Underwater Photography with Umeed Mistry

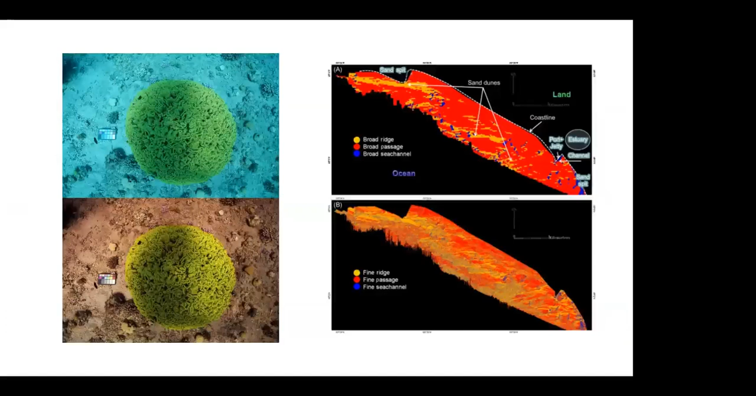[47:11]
but we're starting to combine imaging, technology and software to be able to create images of deep water topography, for example, using sonar and using sound waves. And this then comes to us as a image-based readout, which is then very, very useful because for us, it makes sense, spatially and things like that. There are other softwares. There's a new one that's been developed, I think, about 4 years ago,